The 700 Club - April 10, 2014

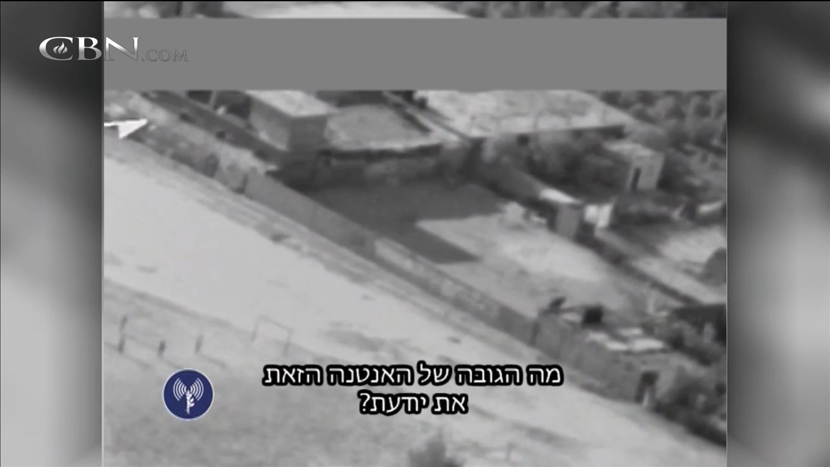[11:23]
This drone video shows the Israeli Air Force calling off an airstrike because Palestinian children are playing soccer by the intended target.
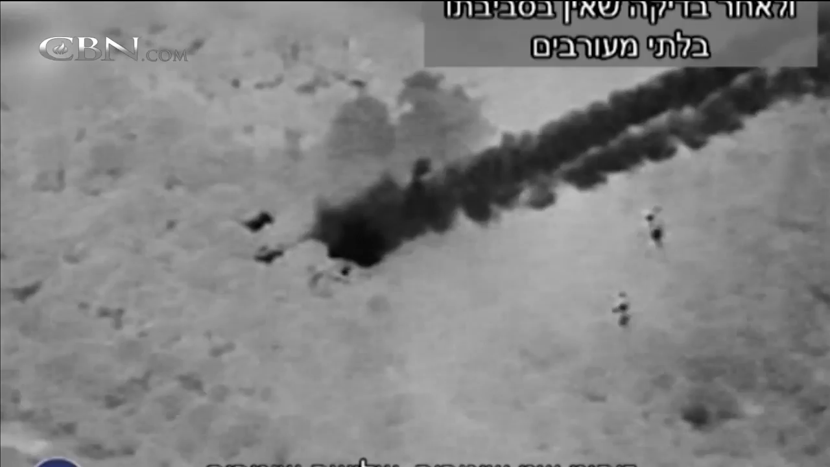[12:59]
And here the IDF delays its strike because a motorcycle enters the road.